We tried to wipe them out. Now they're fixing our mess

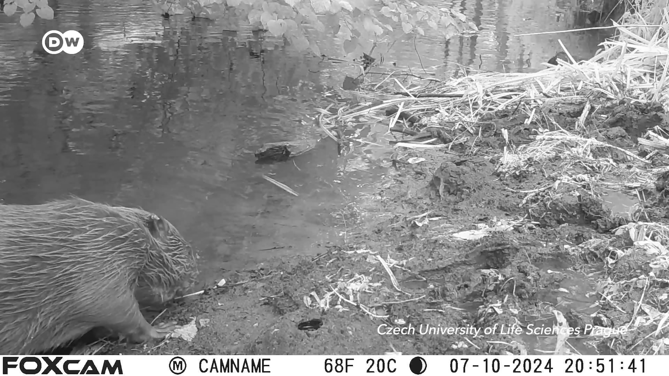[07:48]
In this region, there are 12 beaver families and each is producing something like this.